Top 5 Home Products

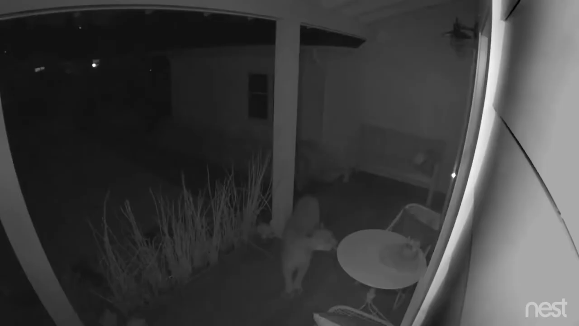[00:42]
Google's Nest Cams give you peace of mind when you're away from home with night vision, live streaming, and cloud storage.